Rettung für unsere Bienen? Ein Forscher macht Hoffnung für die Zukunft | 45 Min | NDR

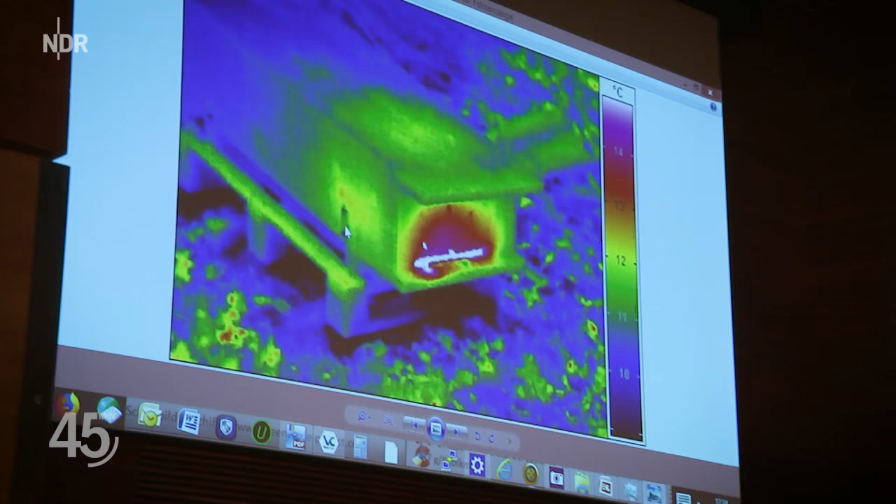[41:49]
Wenn Sie sich ein Haus kaufen wollen und Sie machen von außen Wärmebild und das sieht so aus, dann rate ich davon ab.